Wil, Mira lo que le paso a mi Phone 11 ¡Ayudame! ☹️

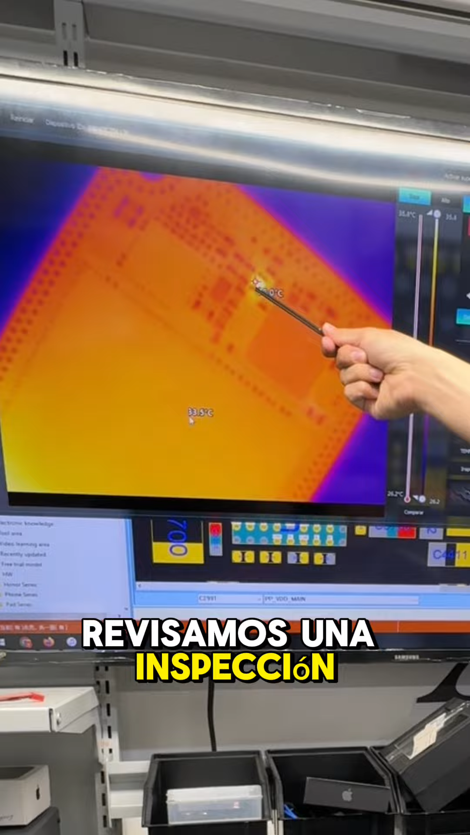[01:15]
inspección total y podemos encontrar este condensador es el que está generando la falla,